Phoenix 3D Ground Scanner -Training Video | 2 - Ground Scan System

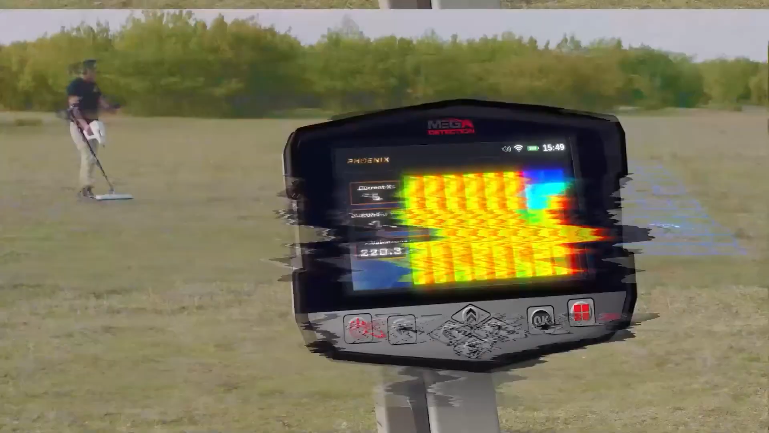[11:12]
During the scanning process, you'll see the color change of each cell of the grid,